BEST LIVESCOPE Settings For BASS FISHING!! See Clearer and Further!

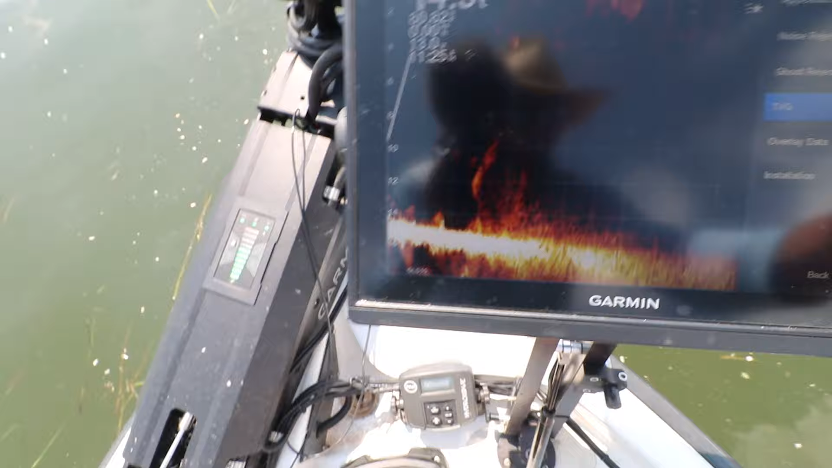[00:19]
right here and my 12 inch live scope unit is lifted up off my
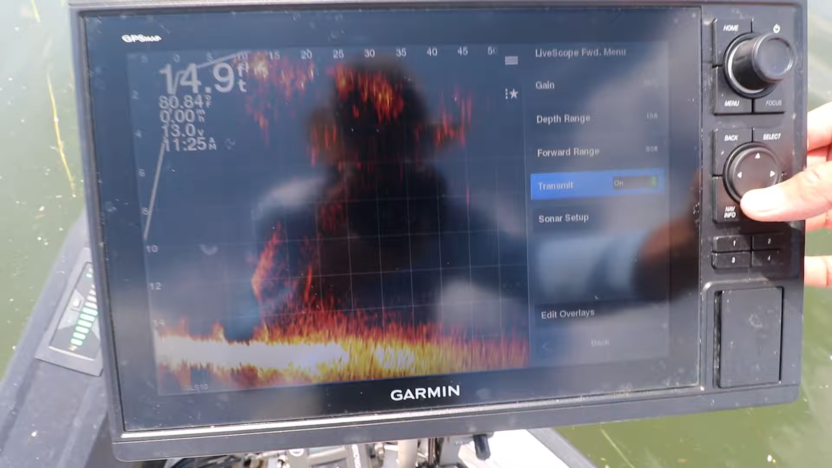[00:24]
On screen: depth 14.9 ft, water 80.84°F
deck I'm going to cover how to set it up to see clearly
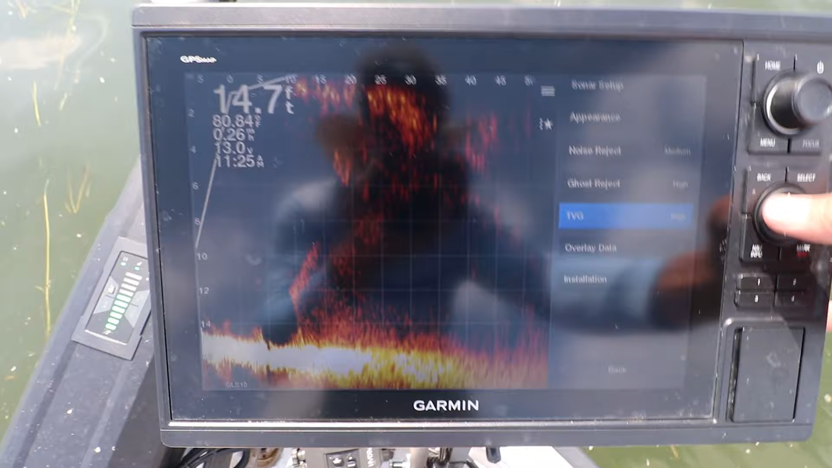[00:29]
On screen: depth 14.7 ft
what live scope settings you need to have for bass fishing you guys always see me glancing down at it when I'm out here bass fishing especially out
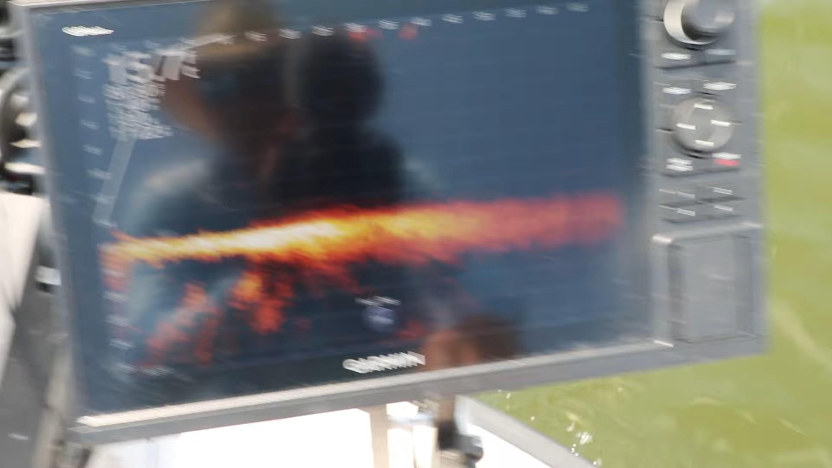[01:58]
this is a gps map 1222 and look how clear it is we're
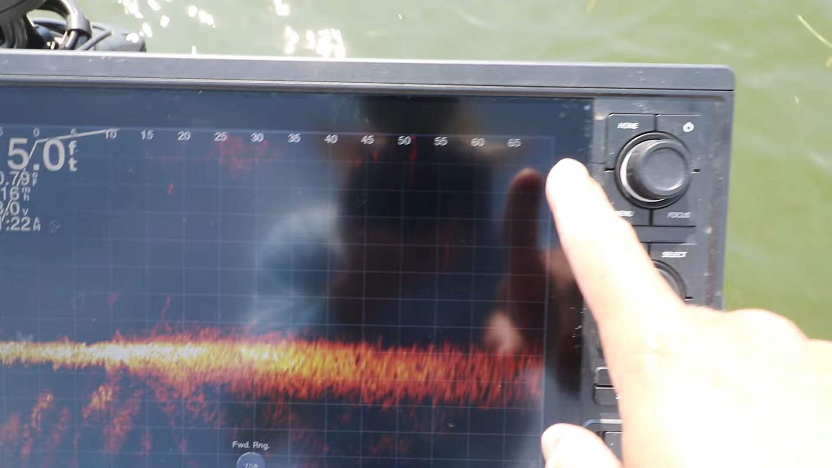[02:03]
at 70 feet I typically keep my live scope set to
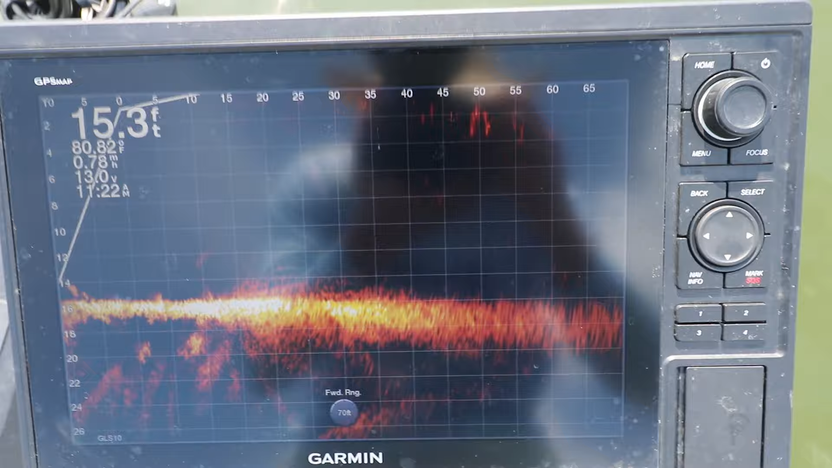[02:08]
On screen: depth 15.3 ft, water 80.8°F, speed 0.78 mph
uh 60 70 or 80 feet right now it's on 70 twist
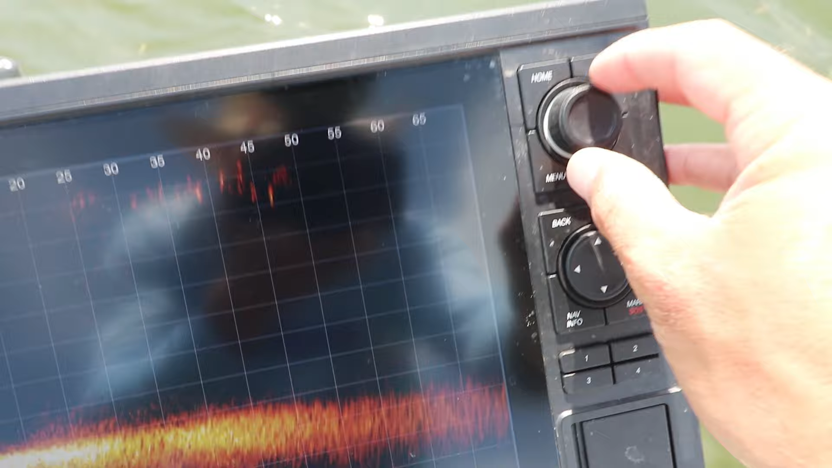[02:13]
this little knob and it goes out to 80 and it's super
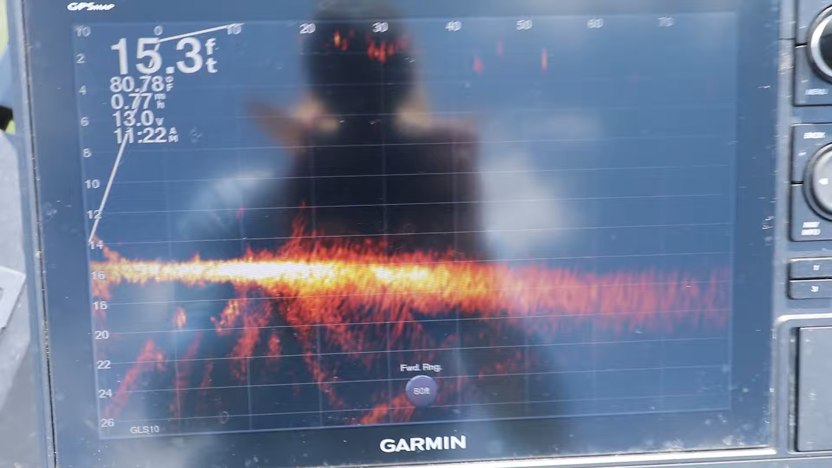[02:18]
On screen: depth 15.3 ft
clear so what you're looking for are little bumps along the bottom little
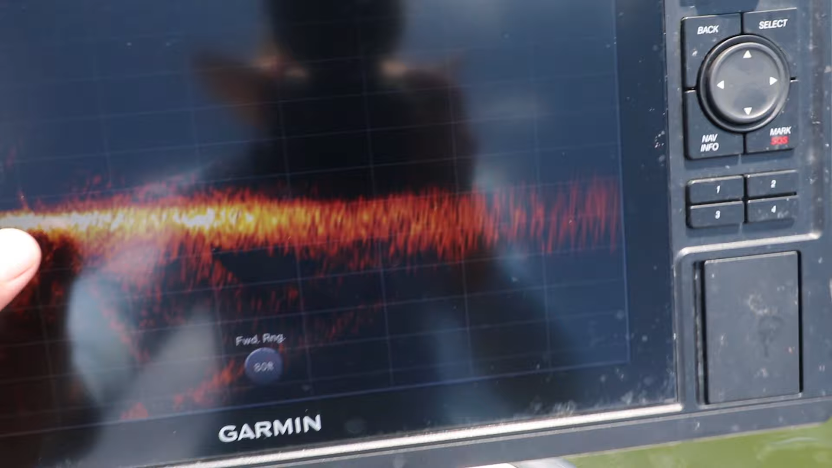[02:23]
hard hard spots and those show up as bass so to get your settings this clear to where
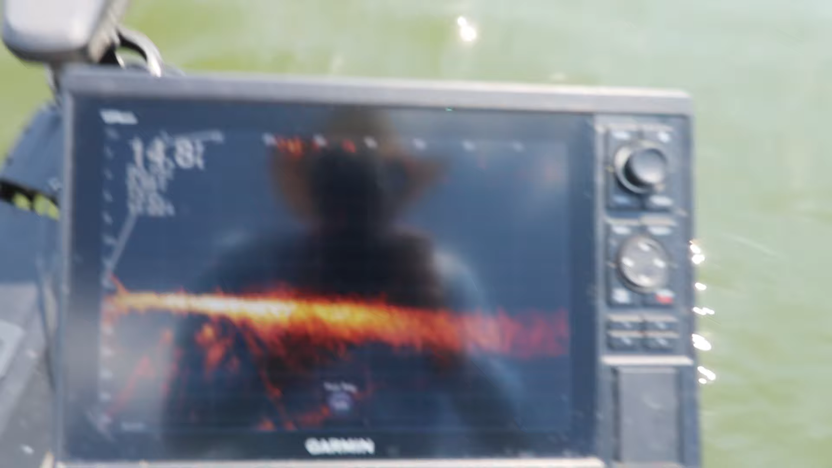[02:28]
you're able to see them that's what you guys been wanting to know we're going to go into the menu here the gain
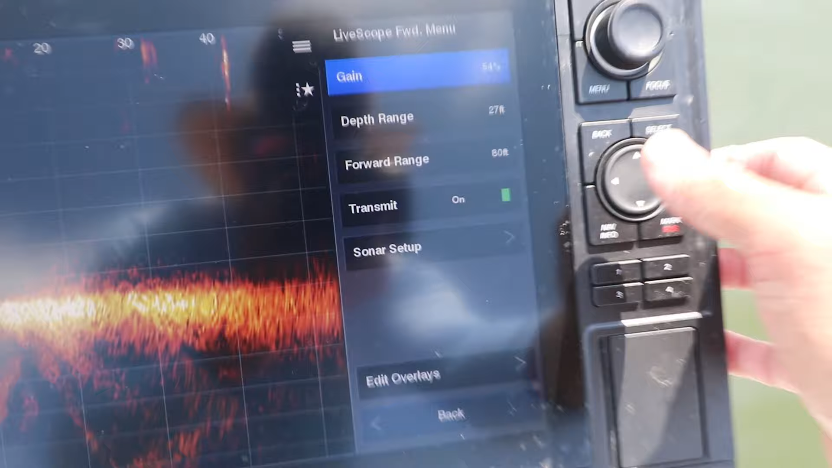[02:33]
the gain's a big deal we keep the gain between 55 and
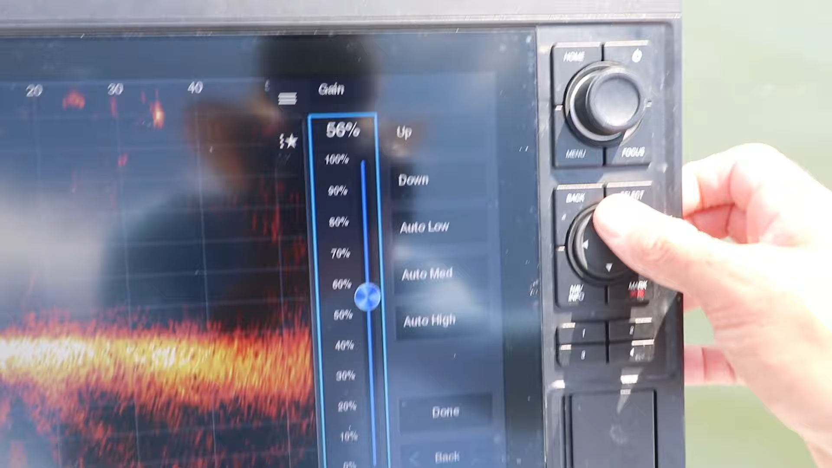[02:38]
65 percent the the higher you go with their gain the more
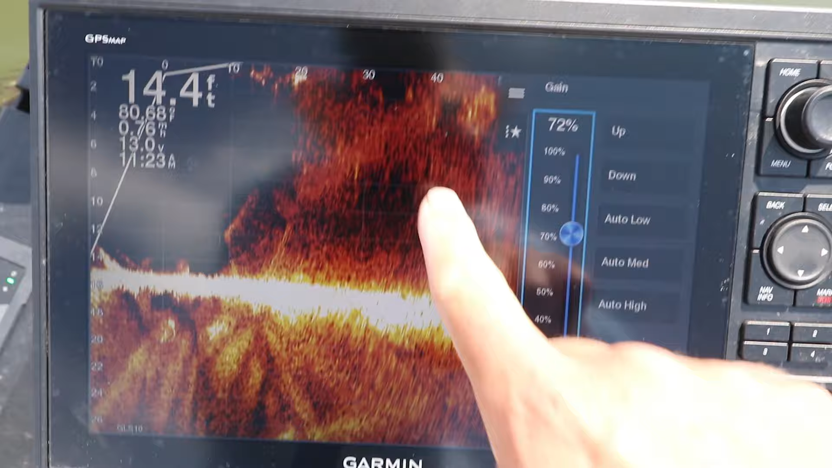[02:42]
On screen: depth 14.4 ft
interference you have 72 that's way too high so I'm gonna go down take
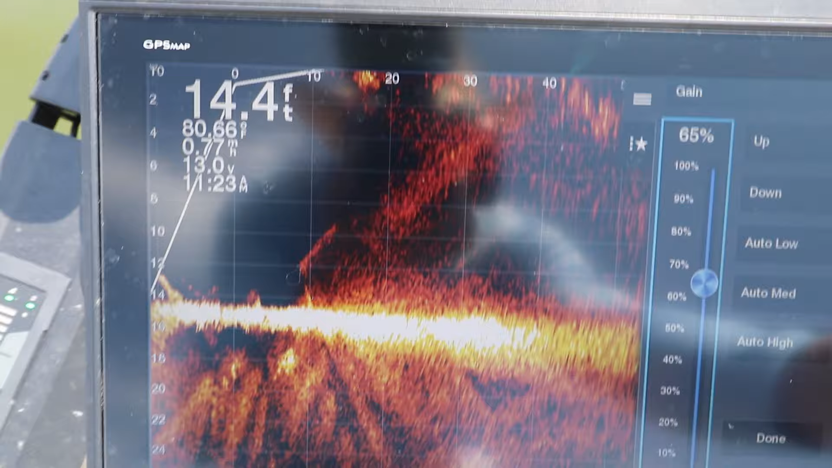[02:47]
On screen: depth 14.4 ft
it till I can't really see it but there's a tiny bit on the bottom just right there 58 percent
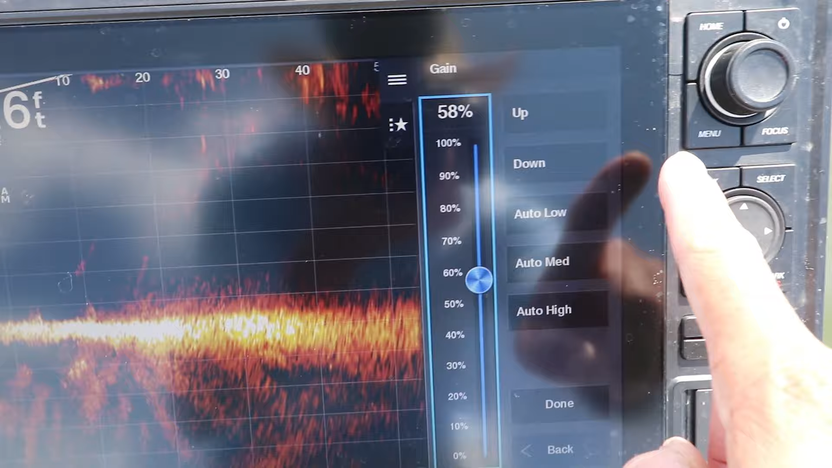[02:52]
that's where I want my gain you're gonna have to adjust the gain throughout the day early in the morning you want your gain lower like 55 percent 56 percent typically
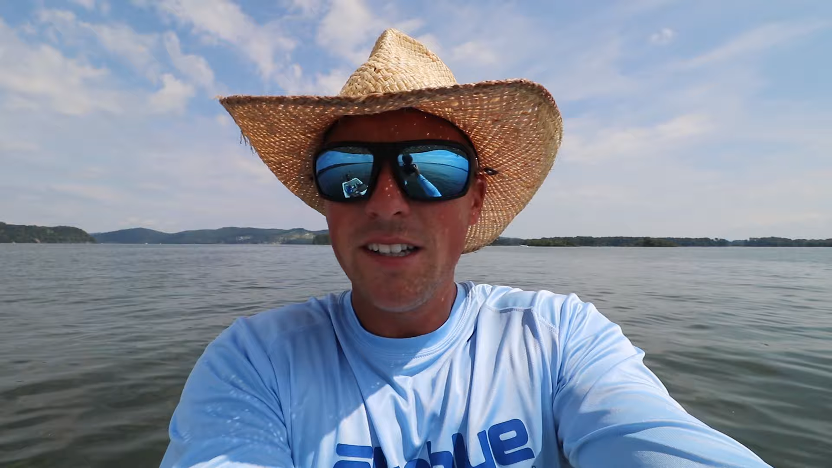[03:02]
and then as the Sun comes up you can turn your gain up a little higher you just got to play with it throughout the day I adjust it daily every time I'm out here on the water and it'll help you see the fish clear next setting we're gonna talk about gonna get out of the game here
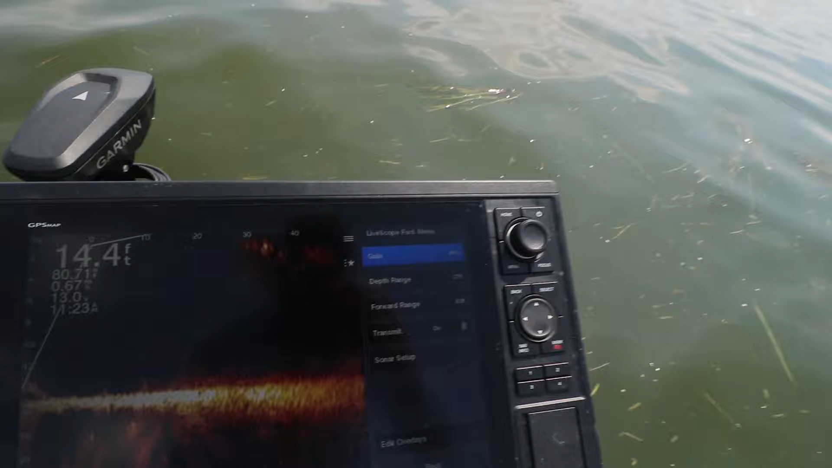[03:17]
On screen: depth 14.4 ft
our depth range you want your depth range I don't know I keep it a couple two three
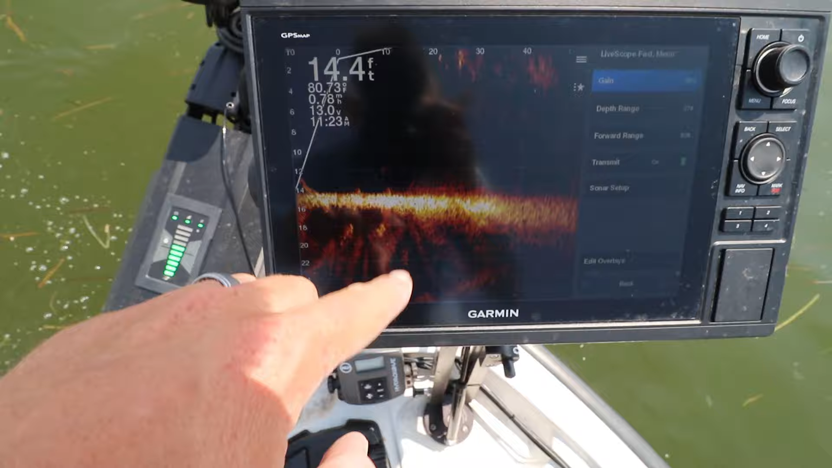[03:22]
On screen: depth 14.4 ft
feet above the bottom of the screen so right now I'm at 14 feet I'll keep my depth range in about 18 right there
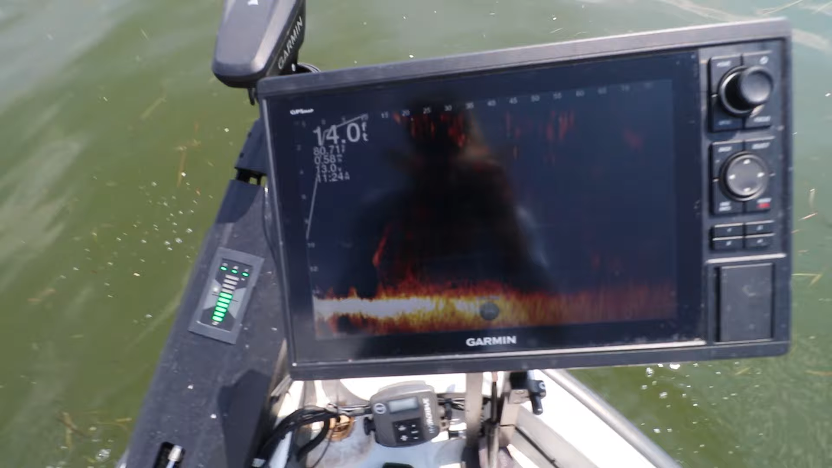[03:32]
On screen: depth 14.0 ft
that's where I want my depth range so I can see the most on on this